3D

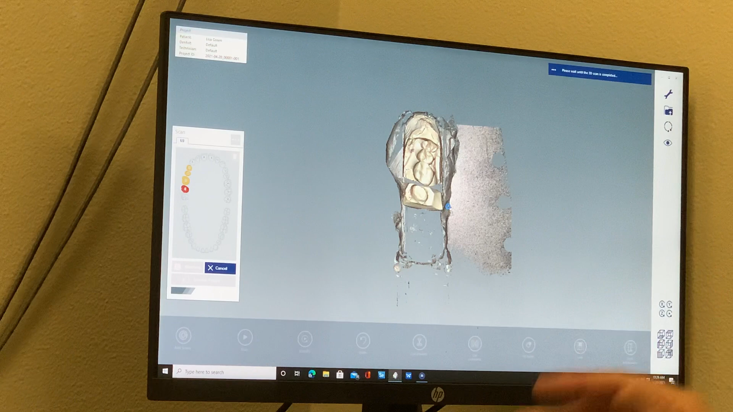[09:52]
That's why I got it set up the way it's set up. When we scan the pre-op model, the pre-op scan, that'll do the same thing.
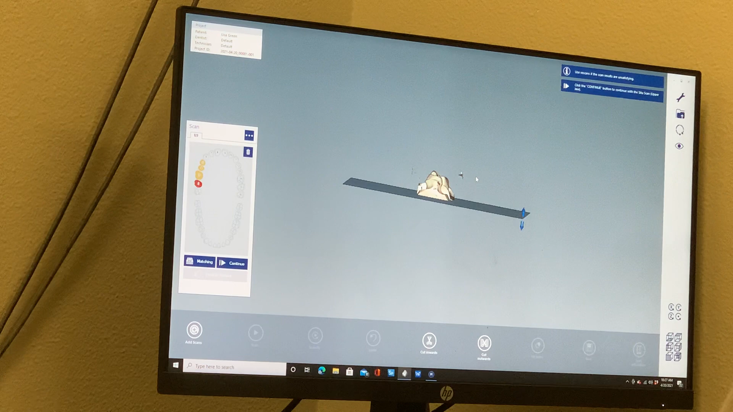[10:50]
See if we can add more or less, which that was a pretty good height that we were looking at right there. That's good. Let's continue.
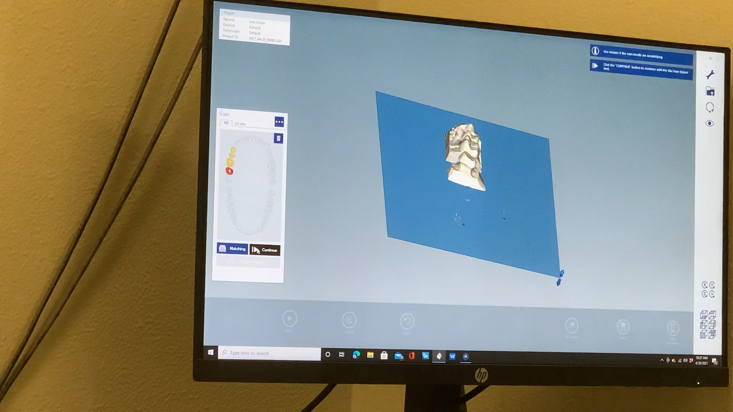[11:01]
We're just cutting off any waste. We don't need all that scan.
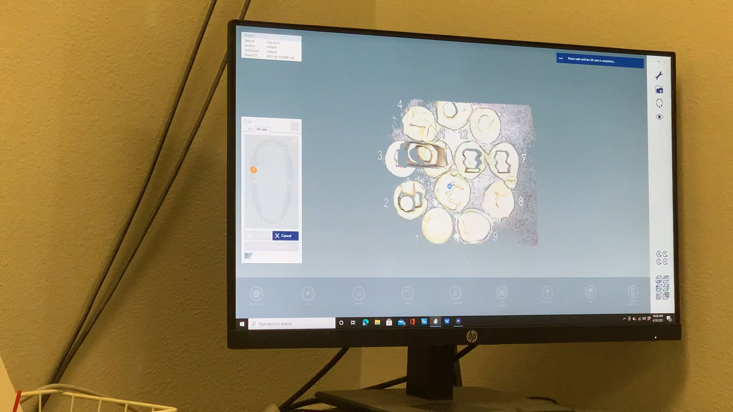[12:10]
That's the same thing as the situ scan right here.
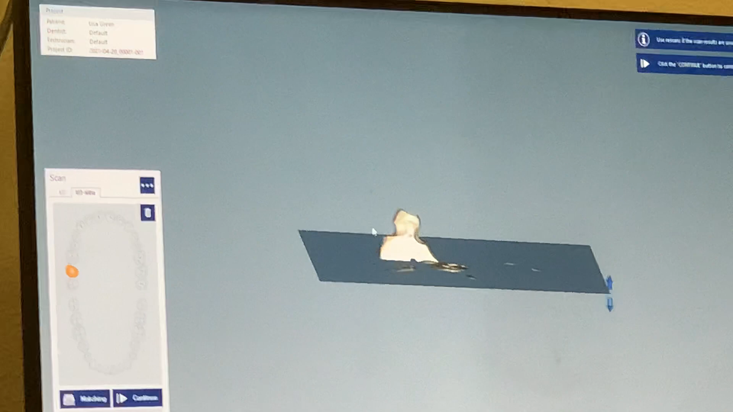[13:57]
because when you want to merge this file with your original scan,
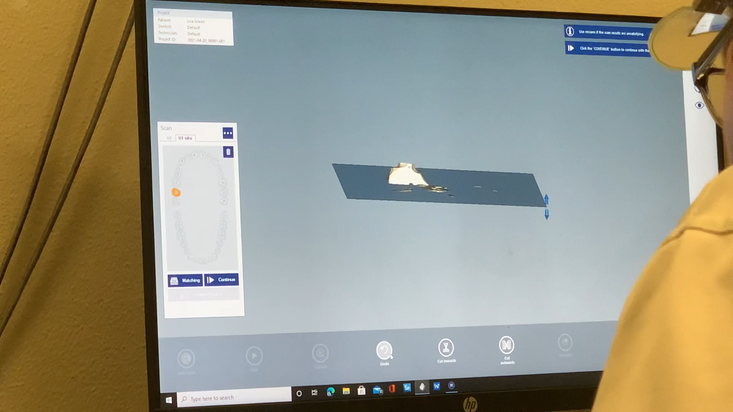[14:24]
I should have hit cut inwards, excuse me. Sorry about that, guys.
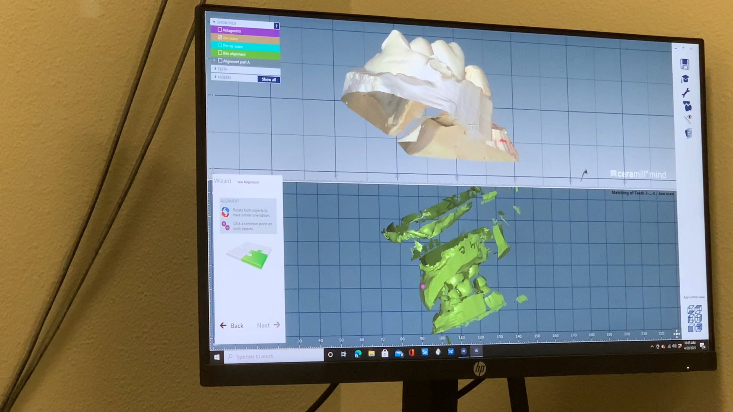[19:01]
I click comma point on both, which this is the upper. And again, I'm showing why this mouse isn't working correctly.
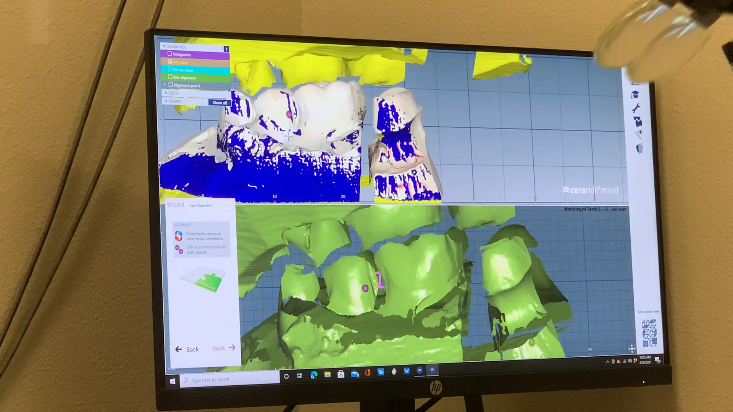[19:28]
If it doesn't do well, you can hit two or three by hitting control after you hit the first point,
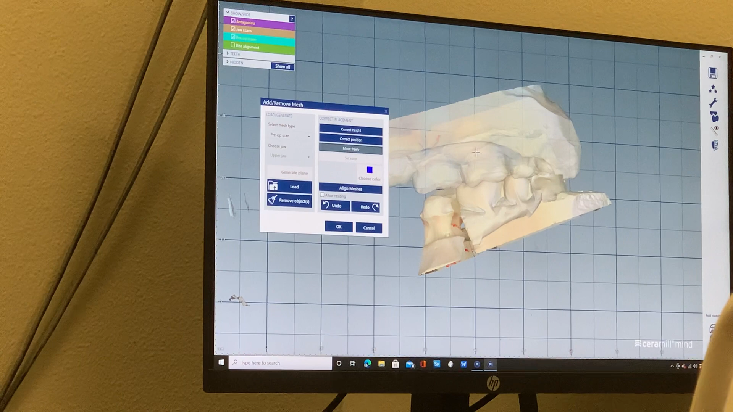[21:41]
add remove mesh. Okay, and we're going to click load.
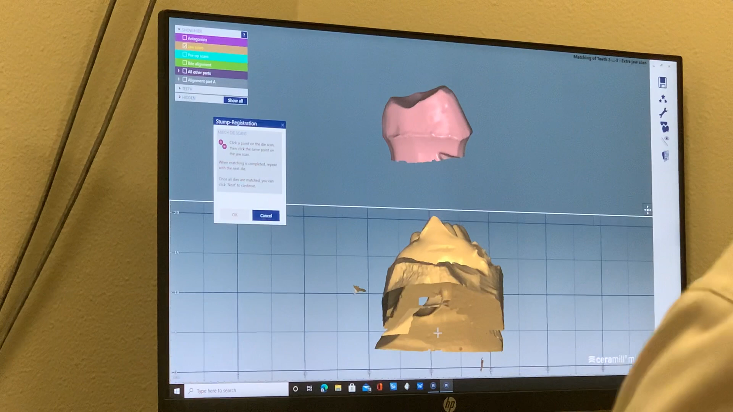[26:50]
Okay, so we go to stump registration. Just click a common point.
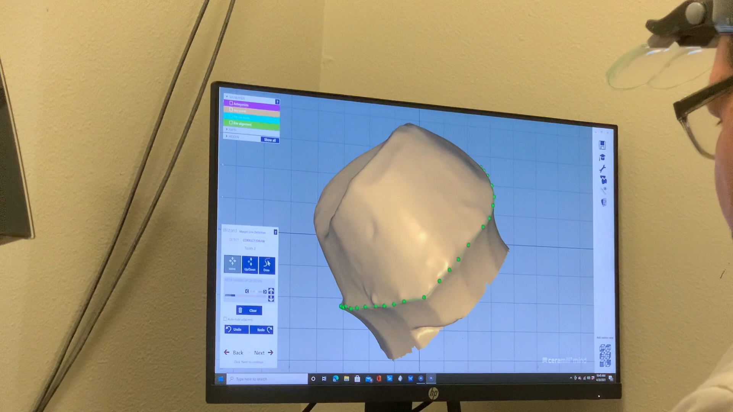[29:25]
And we'll go with that hit next.
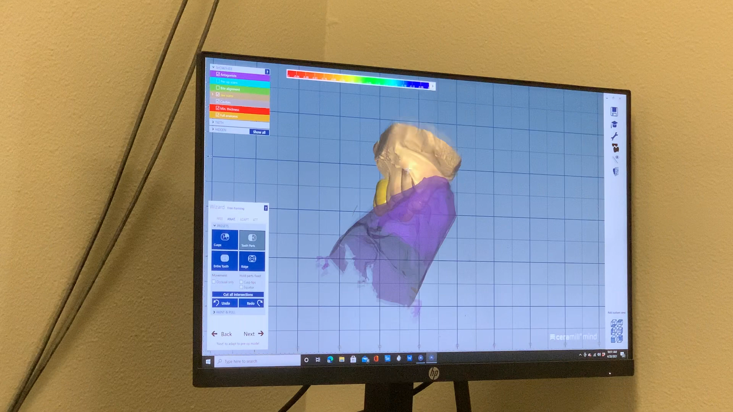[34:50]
I'm gonna tuck this in just a hair right here.